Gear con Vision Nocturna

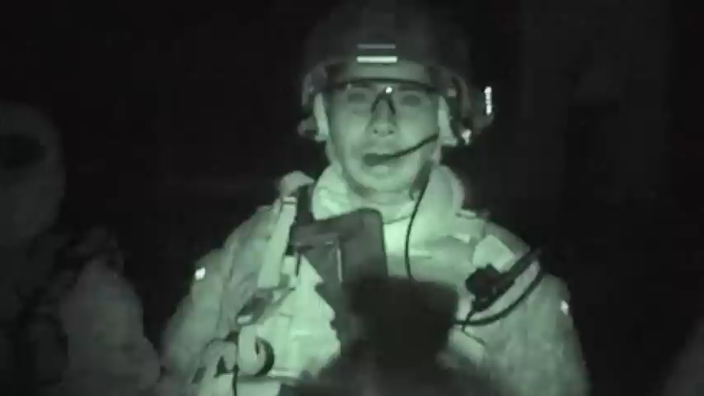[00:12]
Pero no se ve tan lejos. Ah, se ve loco. Les brillan los ojos acá, medio manacones. Hace que traen pupilantes. Que bien.
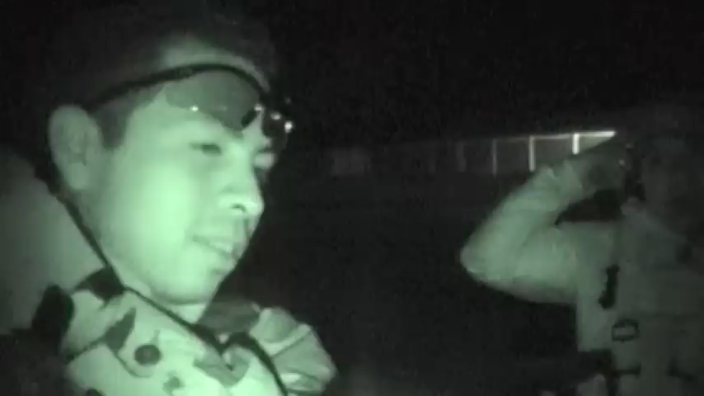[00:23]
Yo de por sí los tengo verde. Vamos a ver. No creas que es el Night Vision. De lejos no se ve.